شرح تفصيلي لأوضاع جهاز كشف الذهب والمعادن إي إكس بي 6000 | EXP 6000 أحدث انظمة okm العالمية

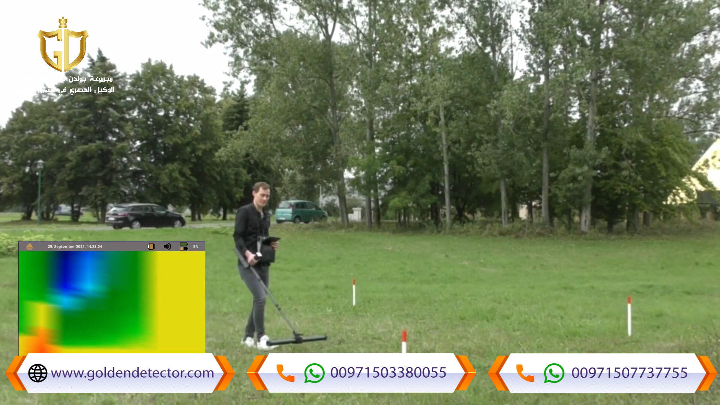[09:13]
Because it has several sensors in the probe and it is a very useful measurement system. Especially if you have only a small scan field.